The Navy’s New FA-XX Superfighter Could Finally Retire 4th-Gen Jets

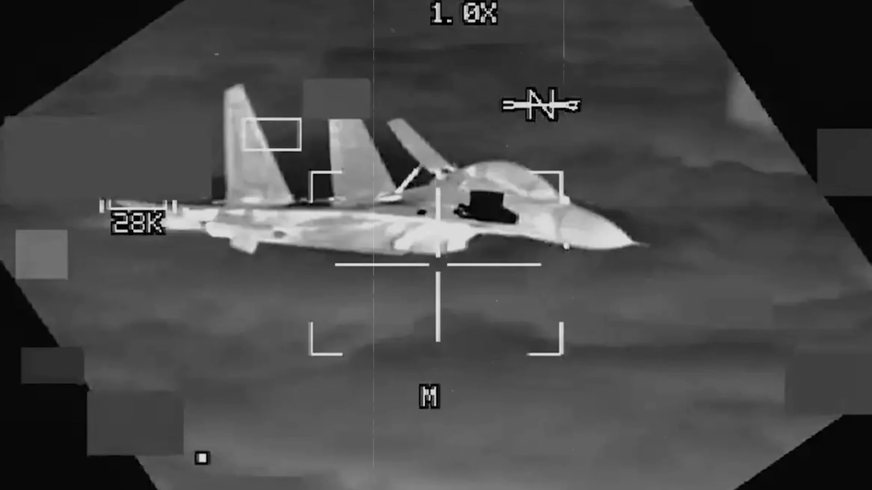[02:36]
Not just radar, but infrared and other detection methods. The older stealth planes, like the F-35, have vulnerabilities.
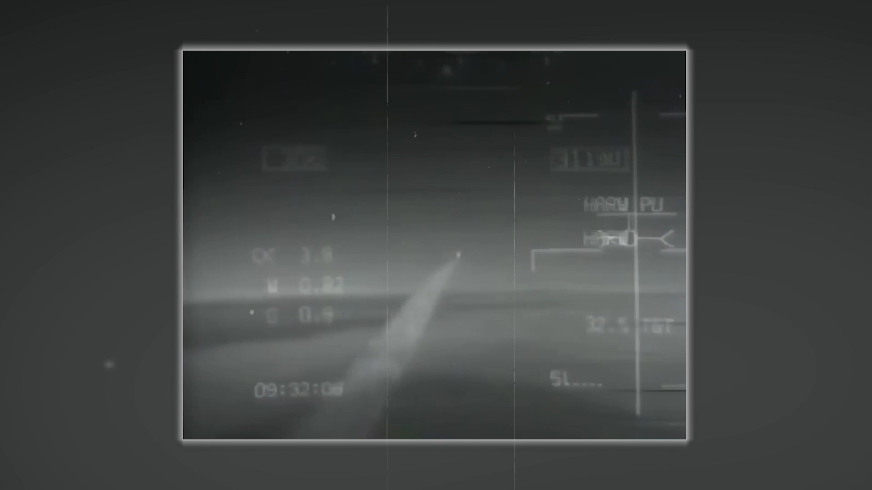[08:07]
Or maybe the enemy missile battery gets targeting data that sends their weapons way off course. This is offensive electronic warfare dominance.